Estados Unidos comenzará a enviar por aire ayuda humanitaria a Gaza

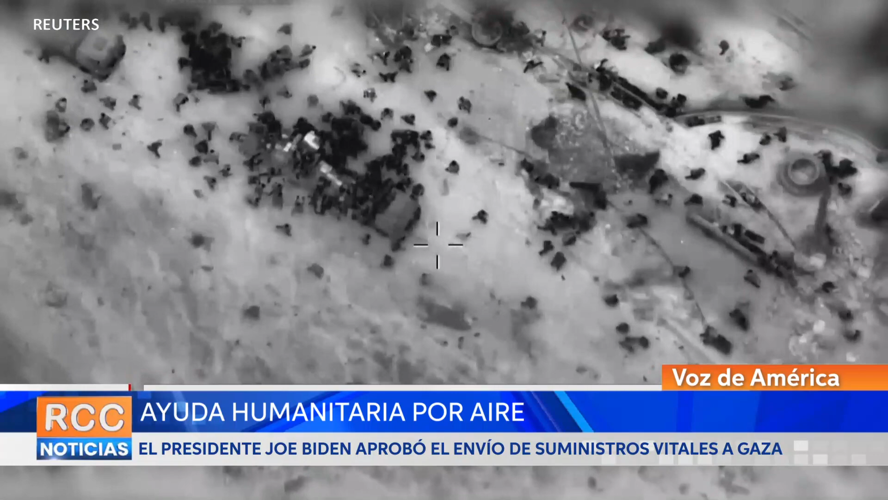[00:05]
El presidente Biden aprobó la ayuda humanitaria aérea en Gaza luego de que un centenar de palestinos murieran mientras buscaban suministros vitales de los camiones comerciales que ingresaron en el norte de la ciudad.